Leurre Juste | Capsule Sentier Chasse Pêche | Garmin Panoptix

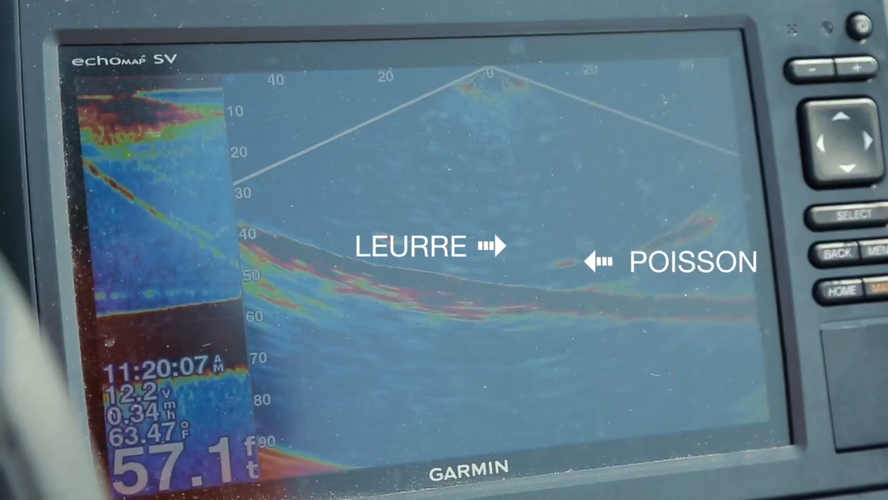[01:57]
On screen: depth 57.1 ft, water 63.47°F, speed 0.34 mph
Donc, on peut faire travailler notre leurre,
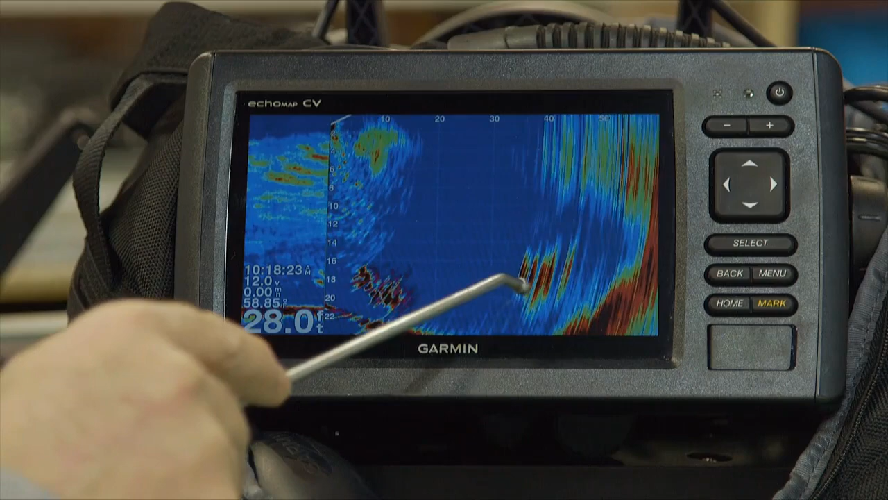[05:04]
Donc, on voit clairement des petits ronds rouges, plusieurs. Si je faisais descendre mon leurre, c'est aussi évident que les poissons qu'on voit là. On voit très, très bien le leurre. Ah, voilà. Ici, il y a des poissons au pied du talus, près du rivage, à 40 pieds de l'embarcation, selon l'échelle.
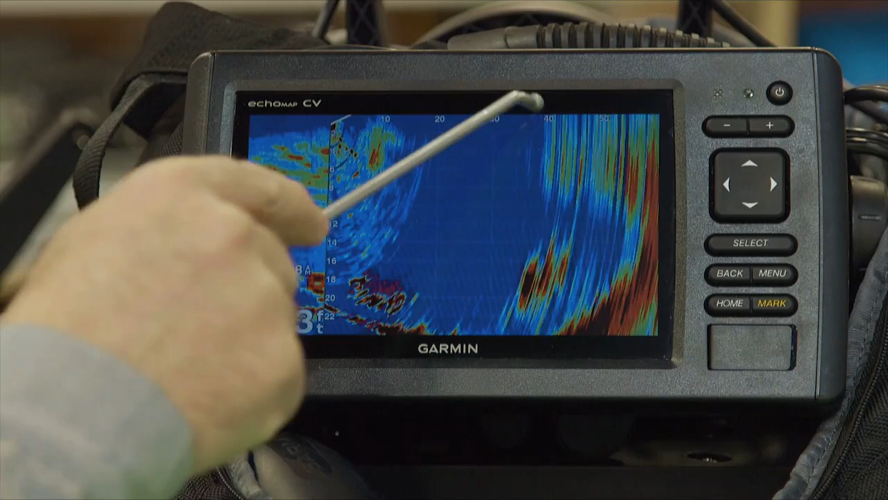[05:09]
Fait que moi, je suis dans le bateau. Si je lance à 40 pieds en avant de moi, mon leurre va descendre sur ces poissons-là. C'est très précis comme présentation.
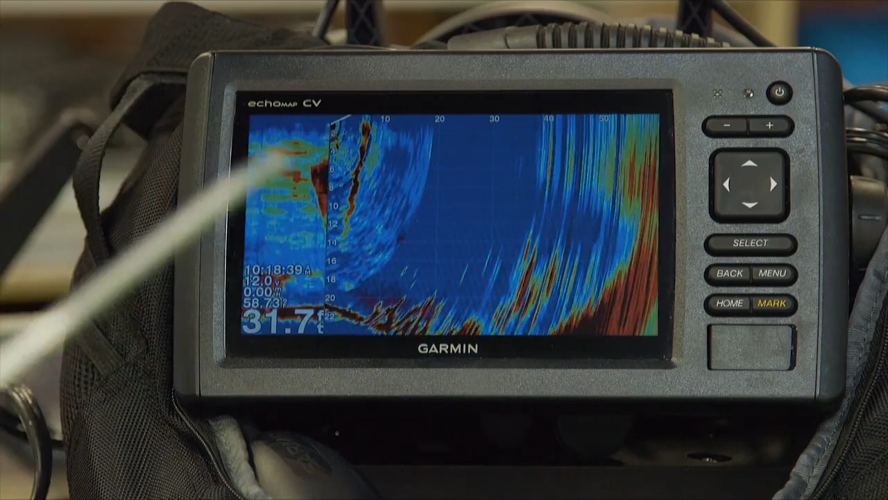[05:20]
On screen: depth 31.7 ft
Donc, oui, un outil de prospection, mais aussi un outil pour pouvoir lancer nos leurres directement où sont les poissons. Là, actuellement, on en voit plusieurs.
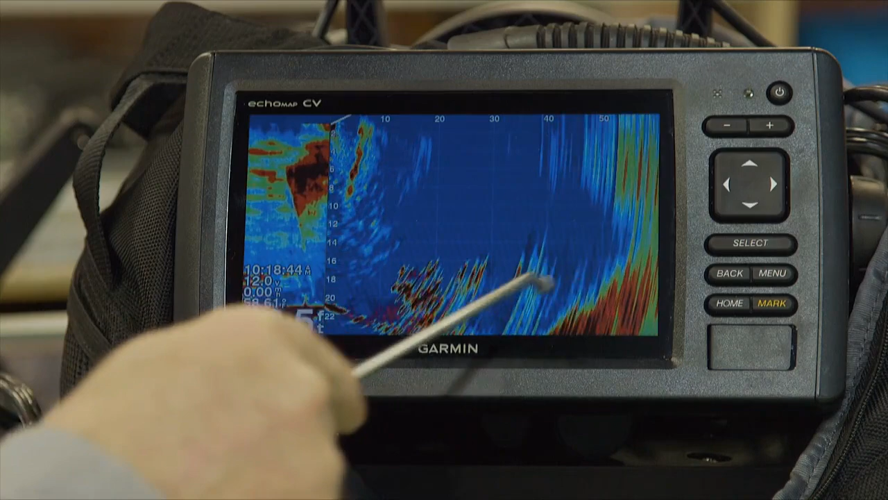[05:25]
Il y a vraiment beaucoup d'activités sur le fond dans le mode simulation. Donc, ce qu'on voit là, c'est vraiment le panoptix par en avant
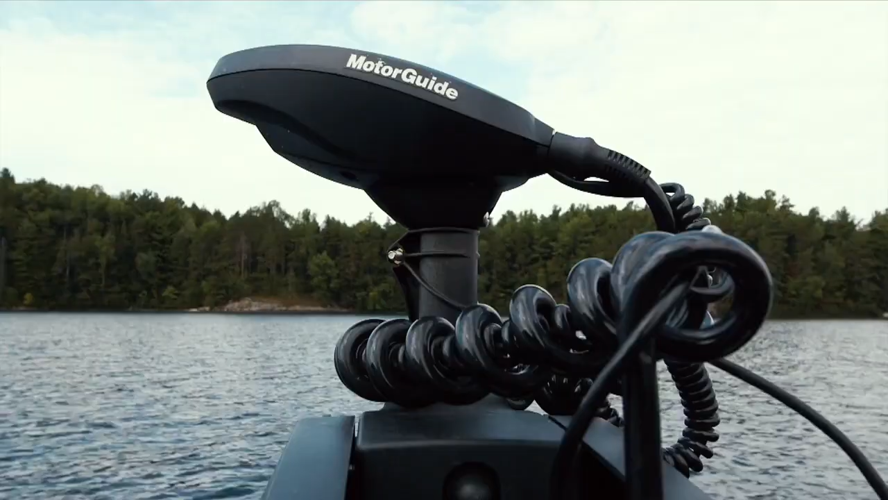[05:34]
pour voir ce qui se passe entre la position où on est et, par exemple, le rivage. On peut aller le mettre en mode panoptix vertical aussi, si on veut.
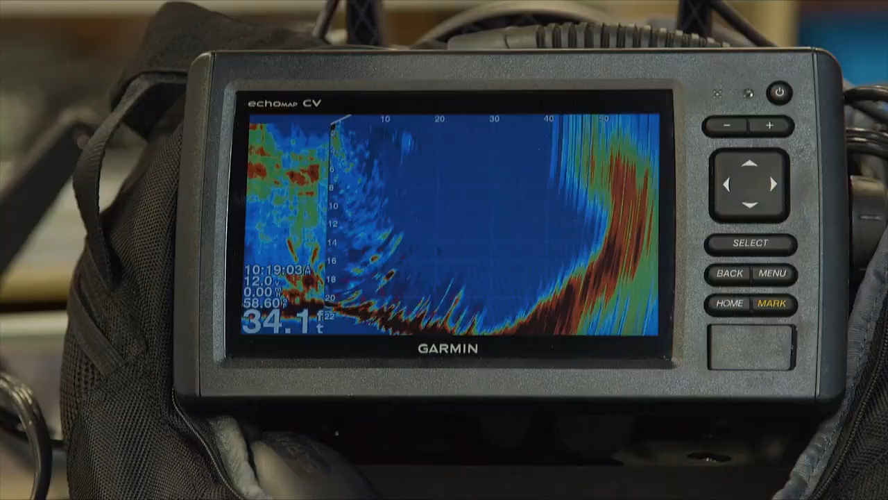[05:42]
Fait qu'à ce moment-là, je fais « Home », je choisis « Panoptix ». C'est très simple à travailler.
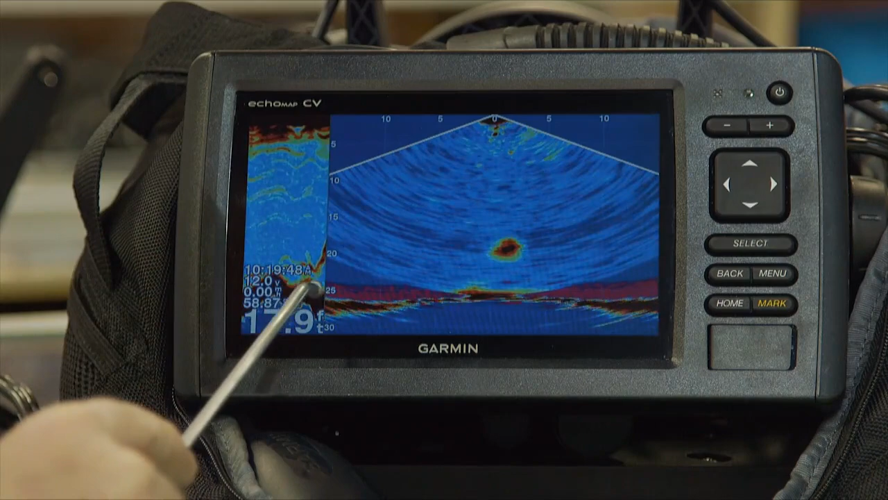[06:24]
il est en mode simulation, là, je vois 20 pieds chaque côté de la sonde. OK. À une profondeur de 25 pieds. Oh, on voit des poissons ici qui montent. Ils viennent de se séparer.
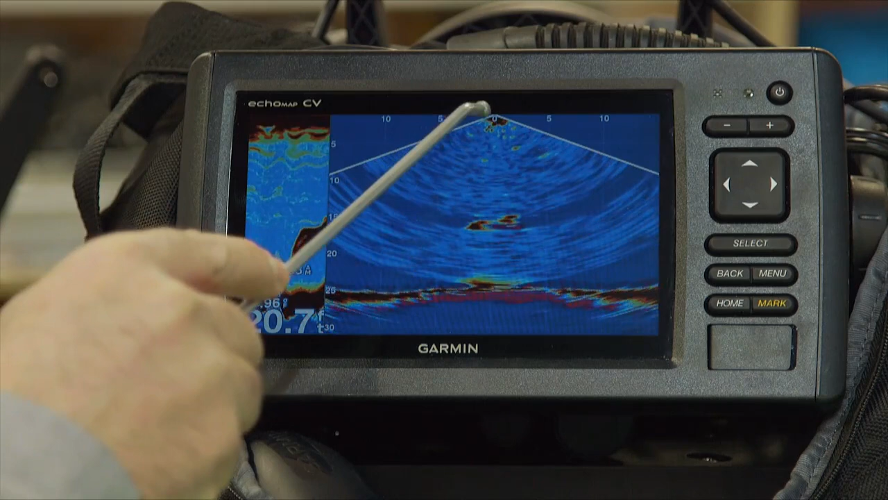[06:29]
Évidemment, on verrait mon leurre descendre si je le faisais descendre. Puis, on peut l'arrêter directement vis-à-vis les poissons. Donc, très grande précision pour voir les poissons. Puis, évidemment, plus la profondeur est grande, plus je vois large.
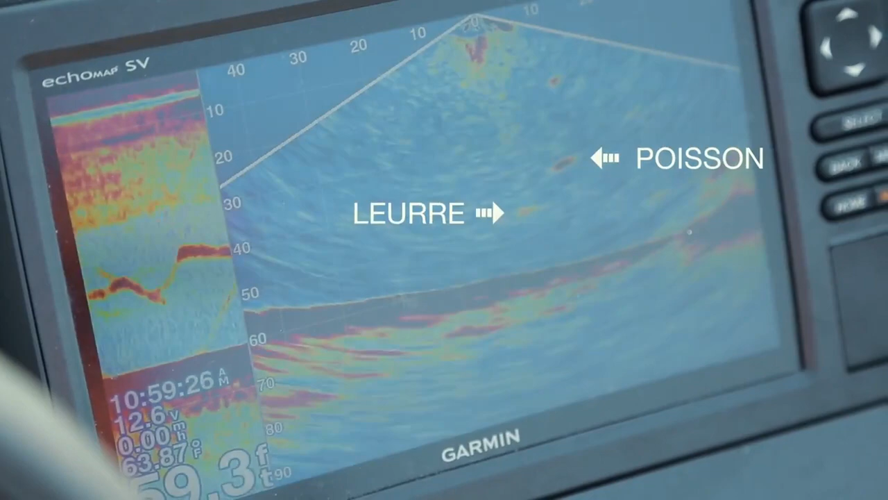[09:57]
On screen: water 63.87°F
Ah, là, on va ajuster notre façon de travailler nos affaires. Puis on peut jouer beaucoup plus facilement avec le poisson aussi. Dans le cas de la grise, c'est souvent payant de faire ça. Puis pour d'autres espèces aussi, on fait une compte. Je dis la grise, mais Wannanich et les autres aussi.